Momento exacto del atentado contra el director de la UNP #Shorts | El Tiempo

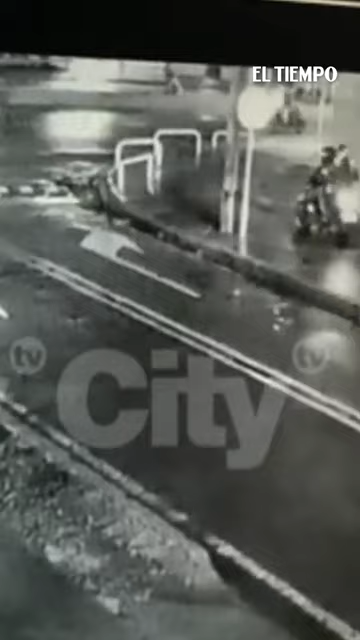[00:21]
Al parecer, cuatro hombres en dos motocicletas llegaron fuertemente armados y se enfrentaron contra el esquema de seguridad del funcionario. Luego, huyeron hacia el sur de la ciudad. La Policía Metropolitana de Bogotá ya se encuentra rastreando las cámaras del sector para recopilar pistas que permitan dar con la identidad de los atacantes. Un hombre de unos 29 años resultó muerto en la confrontación.